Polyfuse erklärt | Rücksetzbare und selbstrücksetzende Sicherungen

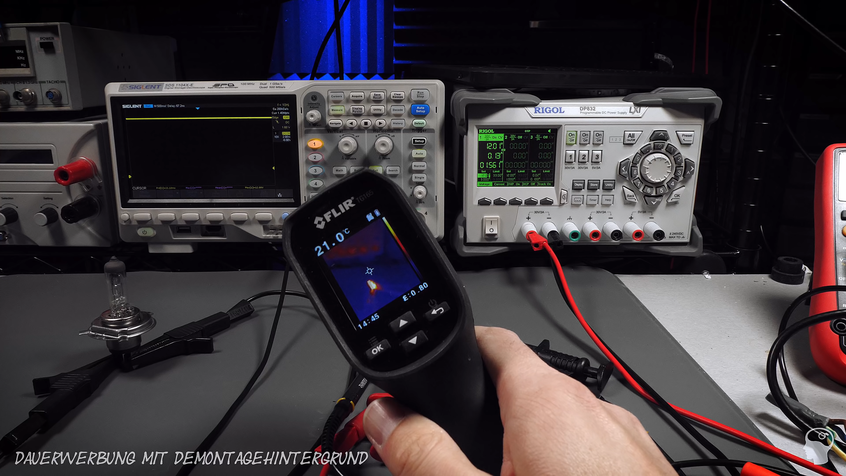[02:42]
On screen: spot 21.0°C
Auf dem Flieger sehen wir, dass das Ding heizt wie Sau. Also, der Verdacht liegt natürlich nahe, dass es damit zu tun hat.